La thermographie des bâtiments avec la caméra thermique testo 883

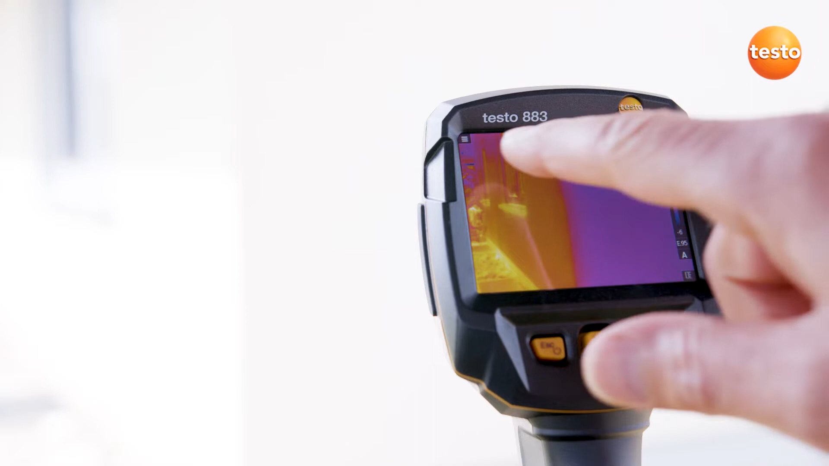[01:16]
This is how it works by touch and here by joystick.
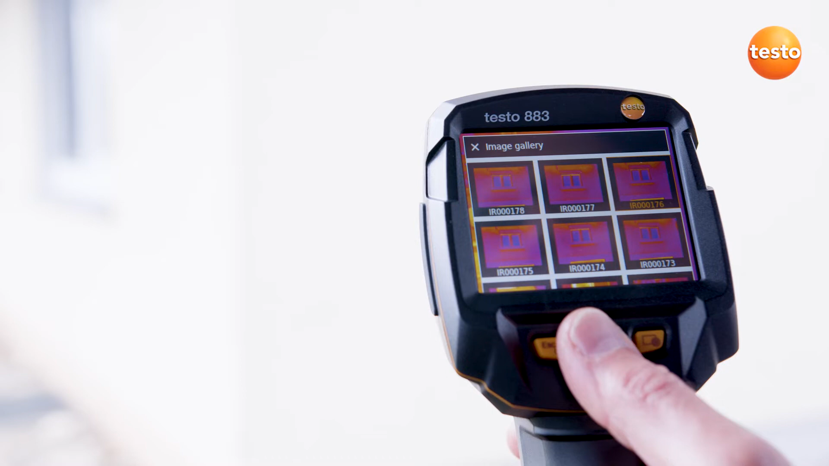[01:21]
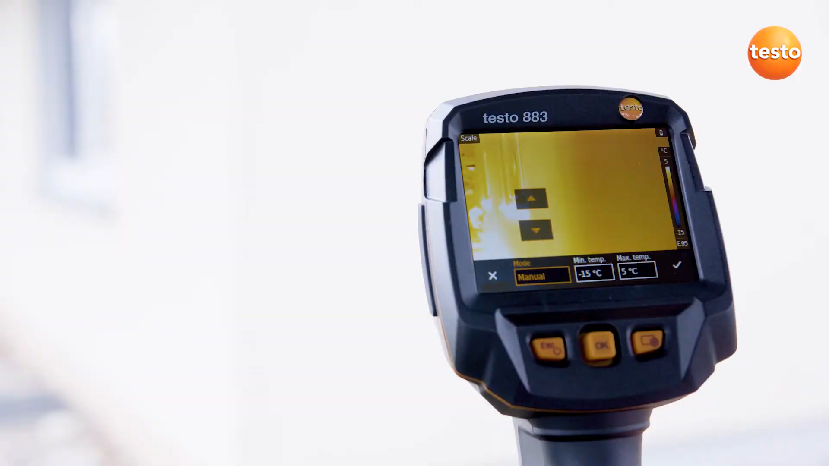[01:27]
First of all, we set the thermal image's scale.